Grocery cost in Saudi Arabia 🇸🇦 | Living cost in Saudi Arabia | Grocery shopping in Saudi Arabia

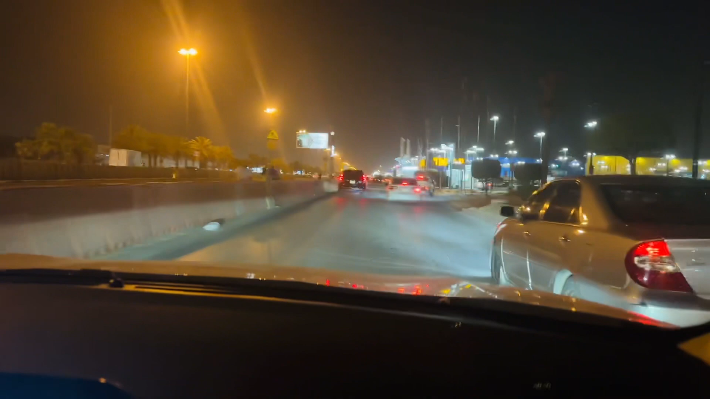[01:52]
तो सामने आपको आइकिया नज़र आ रही होगी, ये फर्नीचर मार्केट है, बहुत मशहूर है, आप जानते होंगे। मुख्तलिफ ब्रांड्स हैं यहाँ पर। यहाँ पर हाइपर पांडा भी है, हम हाइपर पांडा के लिए आए हैं ग्रॉसरी लेने के लिए।
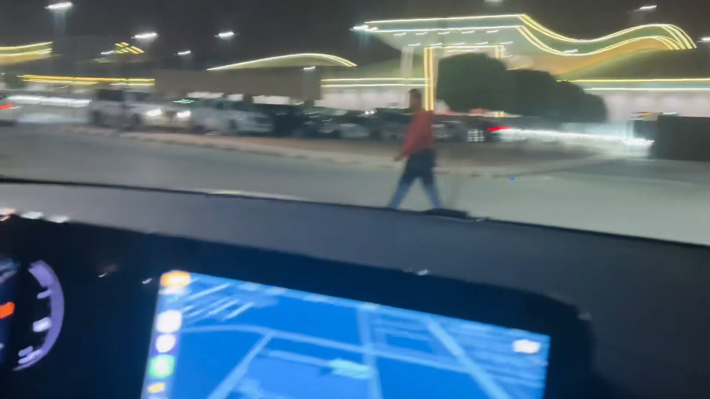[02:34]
पार्किंग हम कोई खुली ढूंढेंगे क्योंकि हमारी नई नई गाड़ी है, अभी हम थोड़े से सेंसिटिव हैं इस गाड़ी के मामले में।